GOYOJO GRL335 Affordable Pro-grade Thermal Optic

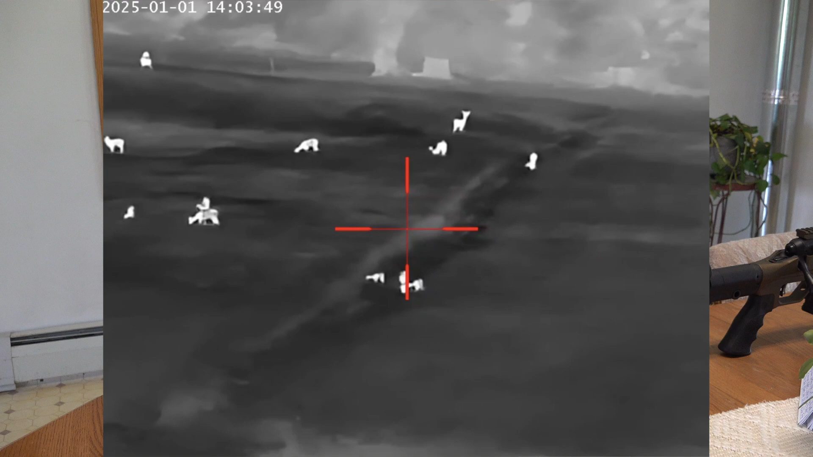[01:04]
got a 1024 by 768 OLED display it's got six
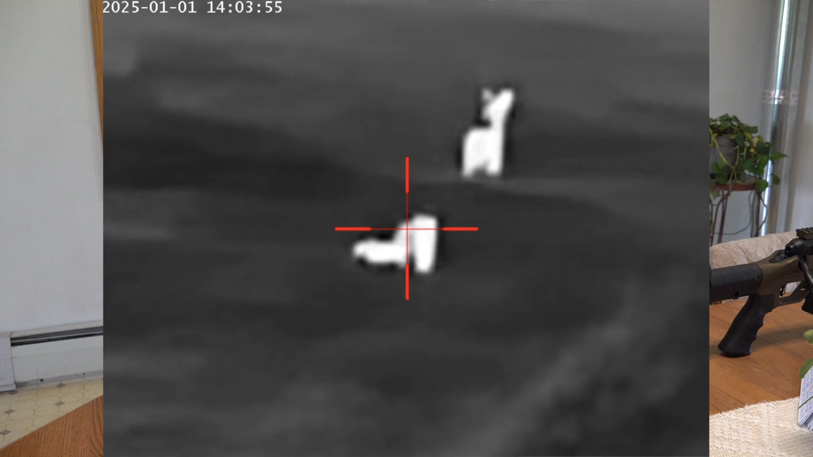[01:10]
to eight hour battery life it's got image enhancement and Wi-Fi applications you
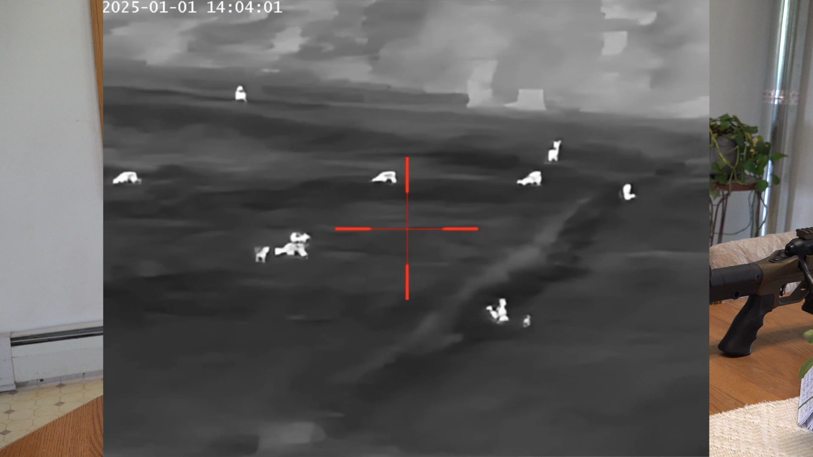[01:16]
can connect to the app and right here on the box you can scan these IR codes and download the app
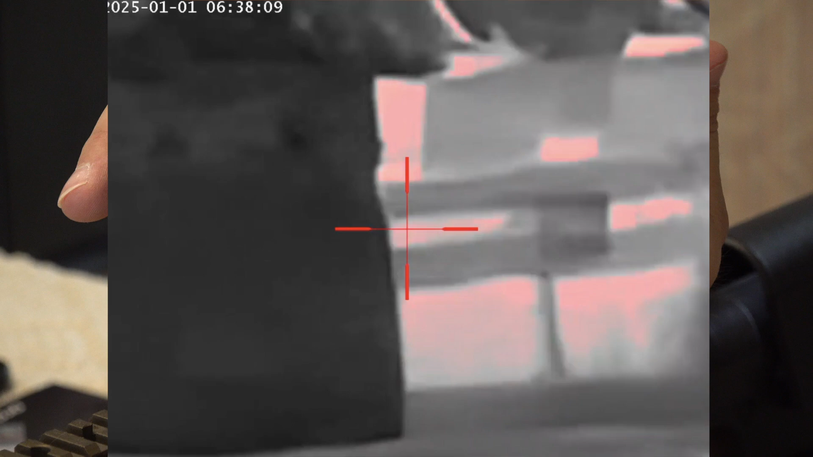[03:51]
recoil activated video so as soon as the gun senses the recoil of you shooting the round it'll
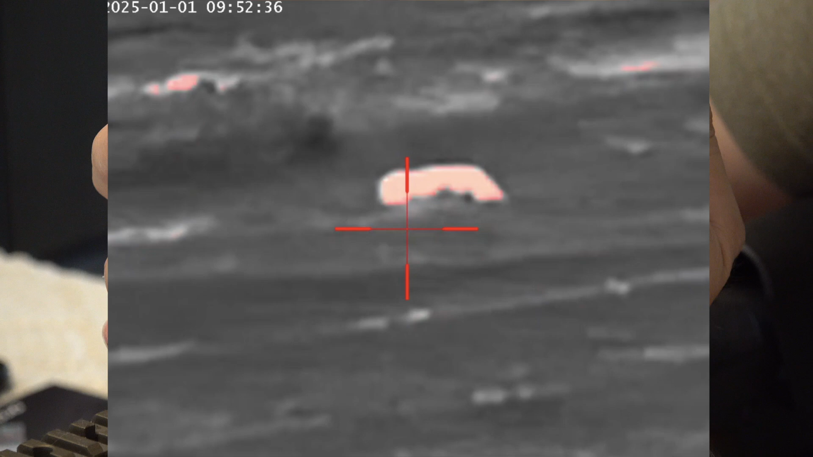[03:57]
start recording and it's got a 64 gigabyte storage in it right now
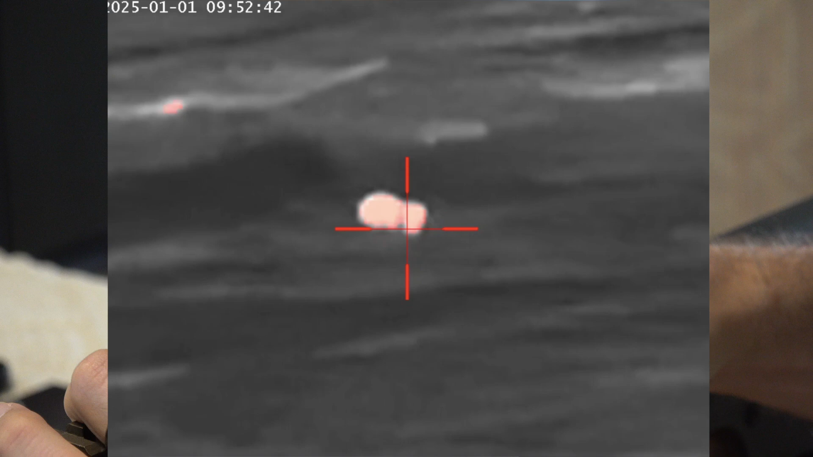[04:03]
with the SD card this unit is Wi-Fi app compatible so you can download the app and
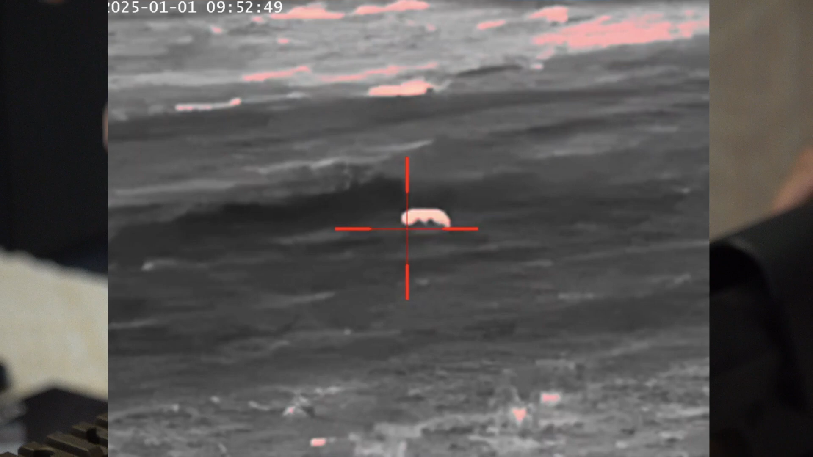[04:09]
access all the settings right through the app and even download pictures or videos that you've taken off of the
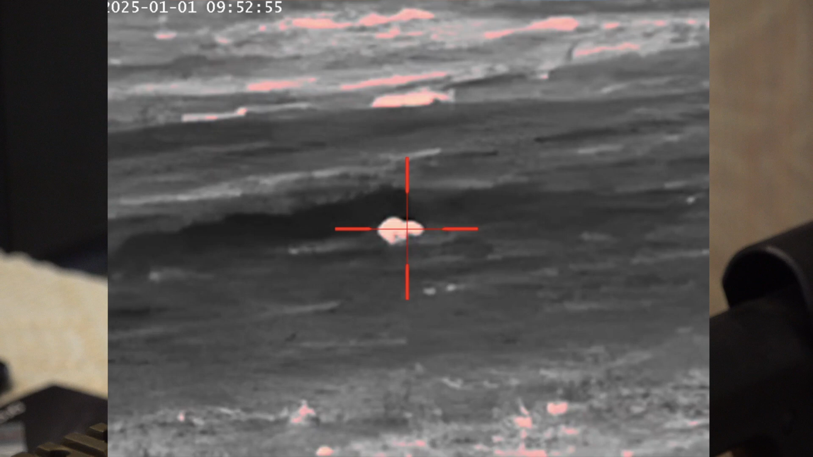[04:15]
thermal right onto your phone one of the most handy things about this scope is it has what they call one shot
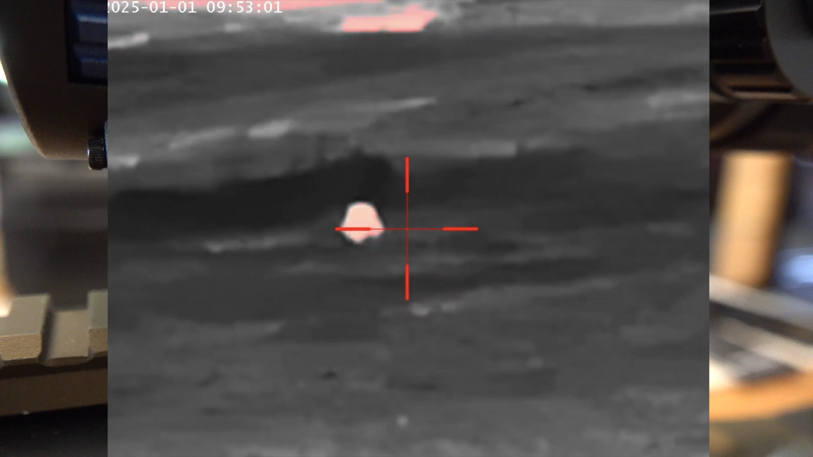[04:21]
zero technology so what that means is you literally shoot the target one time and you can adjust
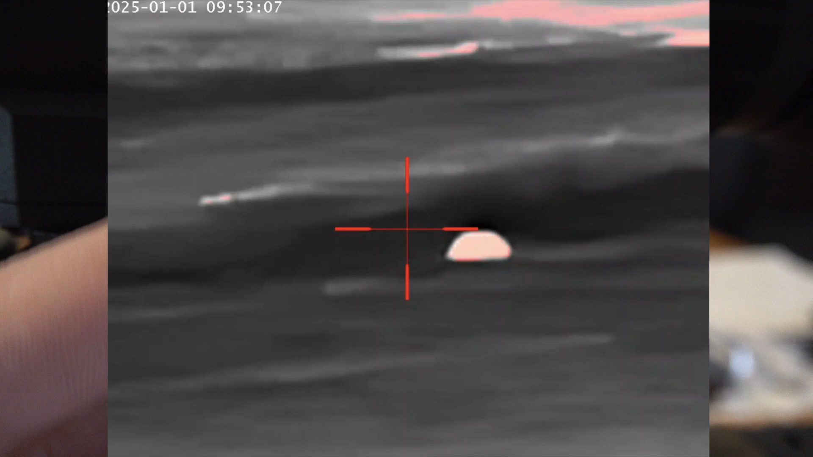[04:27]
your scope accordingly you can move the crosshairs over to where the round impacted press save
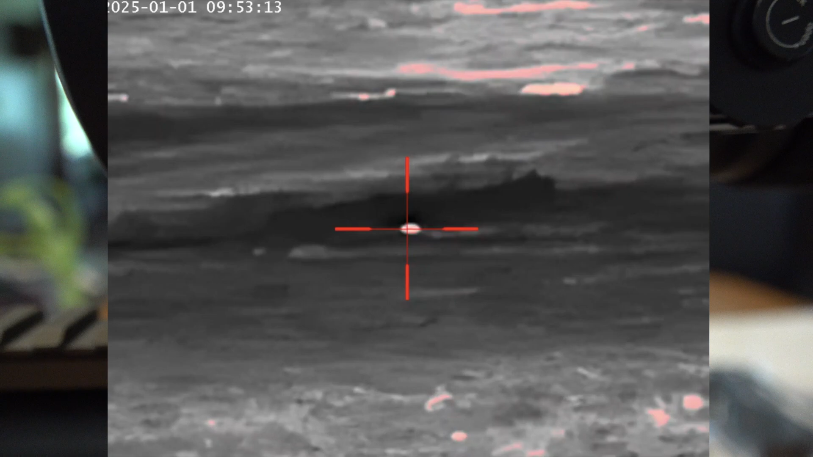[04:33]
and you should have your scope zeroed in one shot this scope also has picture-in-picture mode allowing
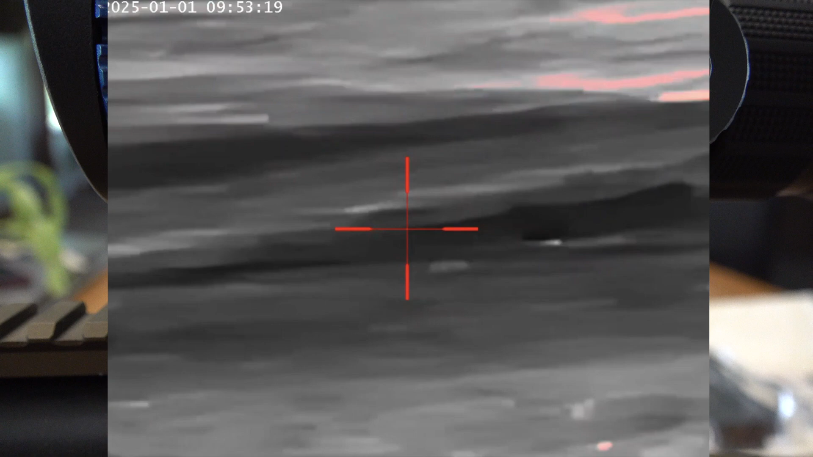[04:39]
the shooter to independently adjust the zoom level for improved shooting accuracy and you can
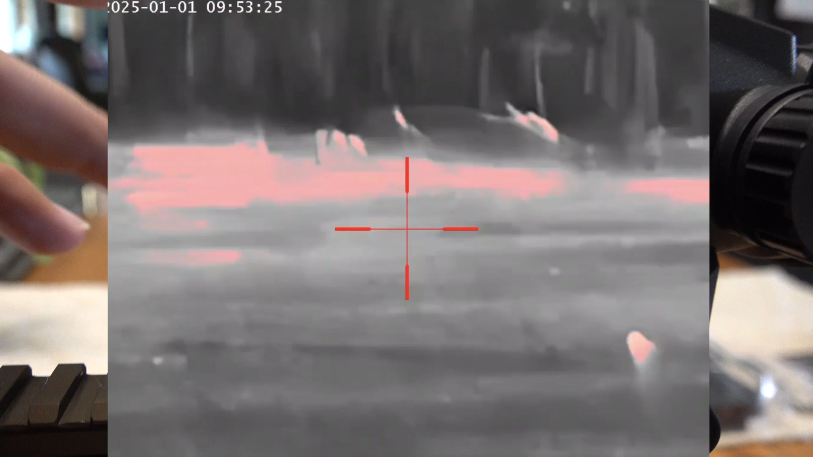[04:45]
still get the overall field of view from the picture within the zoomed in picture that you have looking
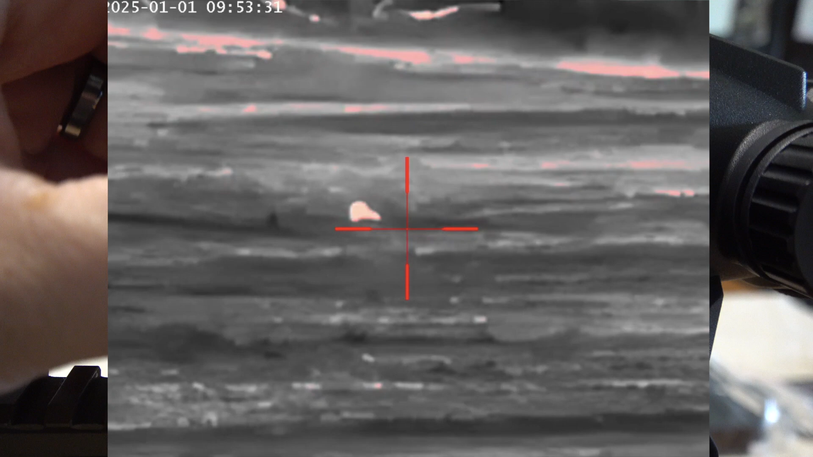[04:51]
through the viewer of the scope it's got 10 24 by 768 full color
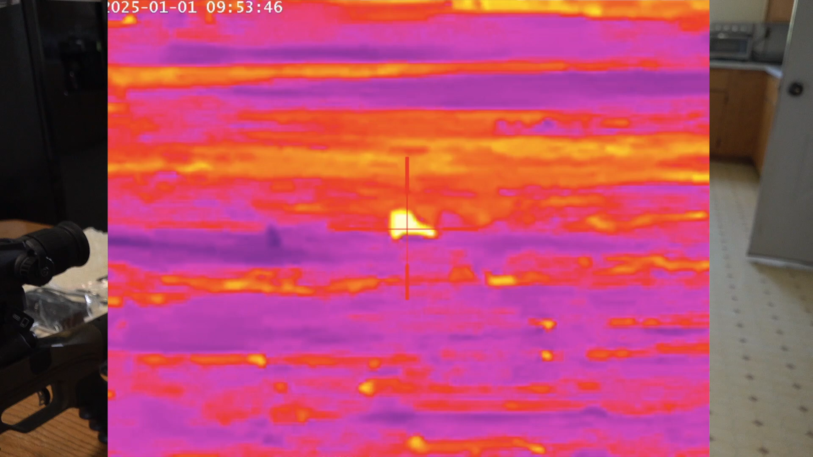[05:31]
personally I like the white hot mode but you have red hot iron red green hot fusion and ice fire those are your six modes the entire unit with the battery
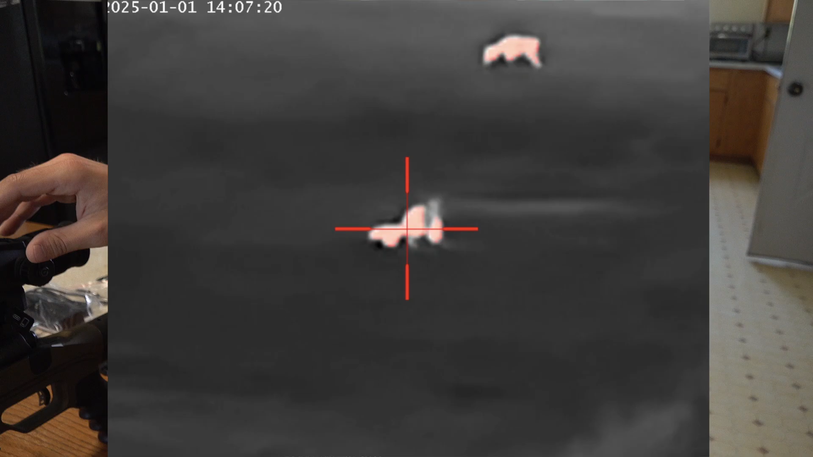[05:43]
in only weighs a thousand grams which is about 2.2 pounds it's
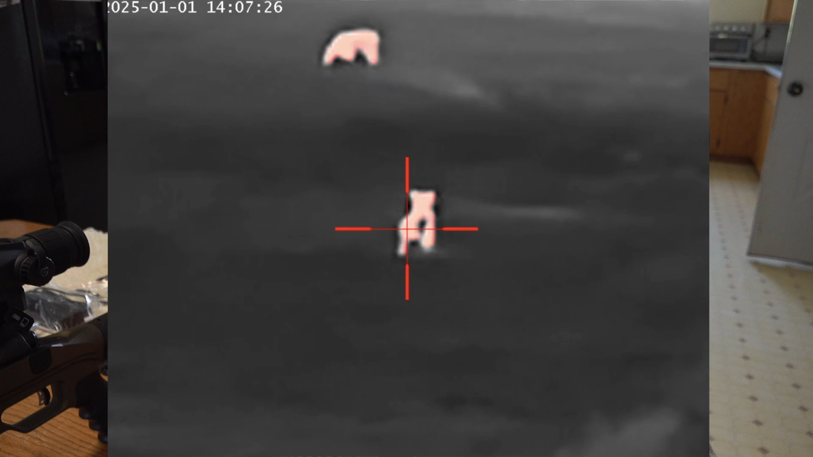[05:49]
got two different types of zoom it's got a digital zoom from one to four times and then an optical zoom
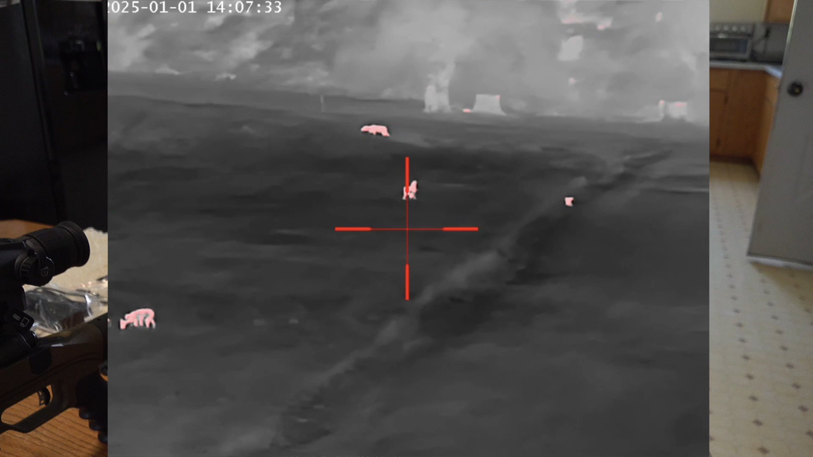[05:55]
three to four times it's got a 4.5 degree field of view looking out the lens it's got a focus range of three meters to affinity and it's got a 50 millimeter eye relief in the front this device also records audio along
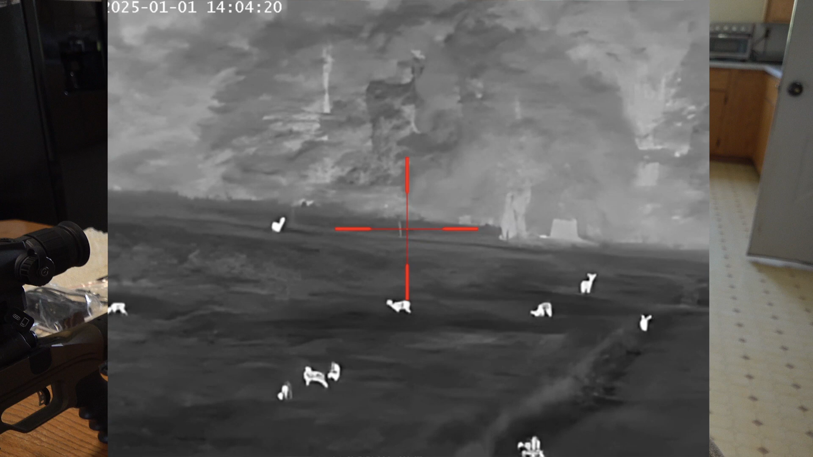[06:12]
with the video a lot of thermals out there will only record the video with no audio this does include audio as well you've got five reticle options that you can
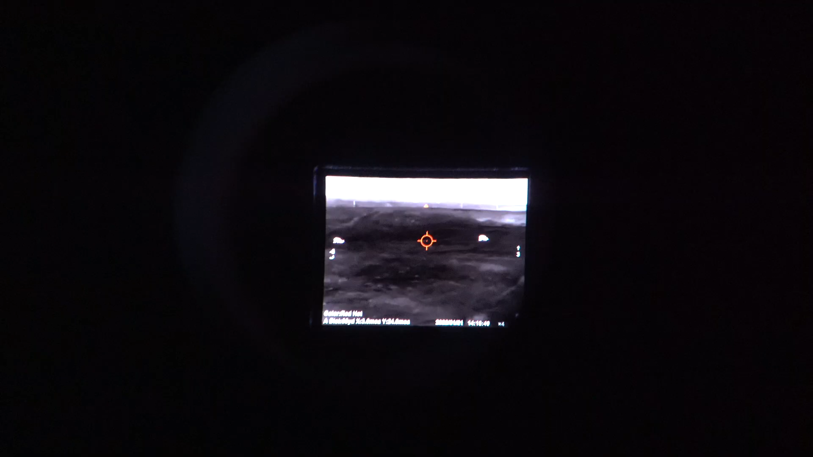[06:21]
click through I really like the circle with a dot in the middle of
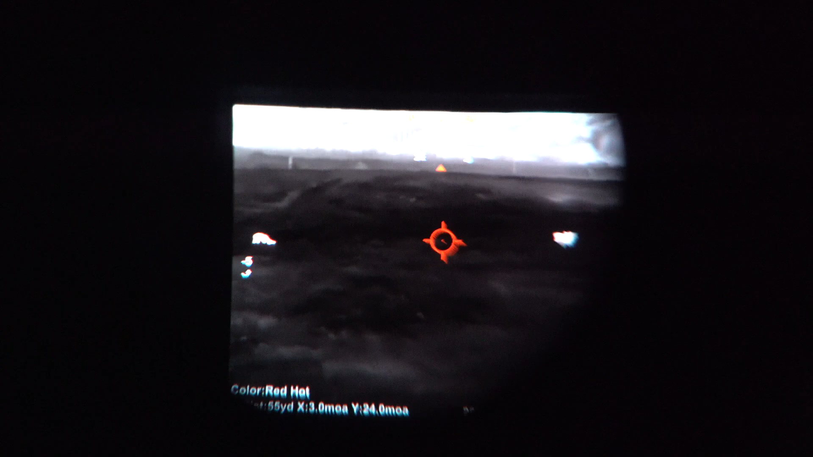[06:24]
it so that's the one that I'm going to go with and you have five color options with the reticle as well
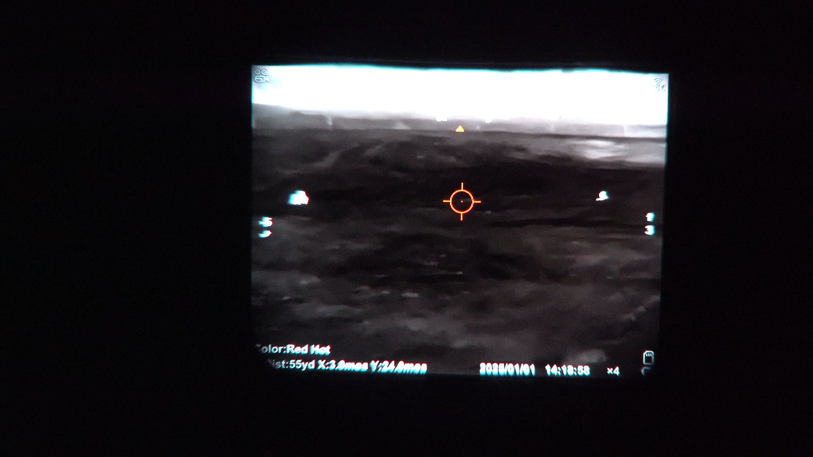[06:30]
I'm just going to keep mine black it obviously comes with a picatinny rail
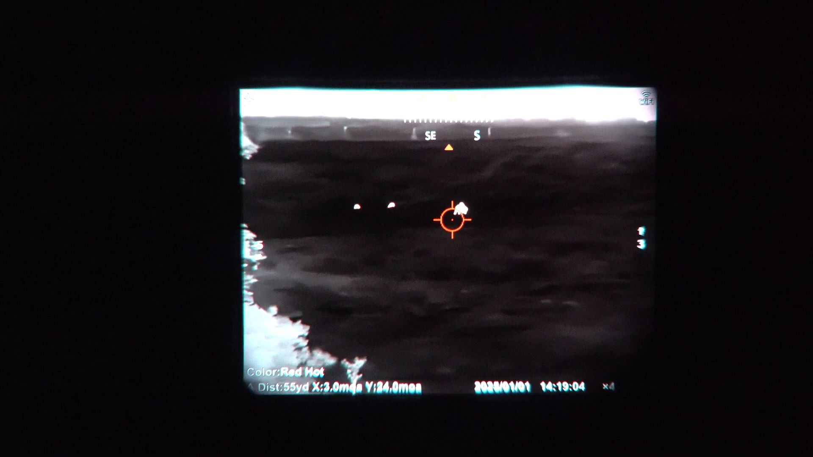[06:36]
mount which is a quick detach which is really cool you can tighten it up as much as you want I tighten mine way up and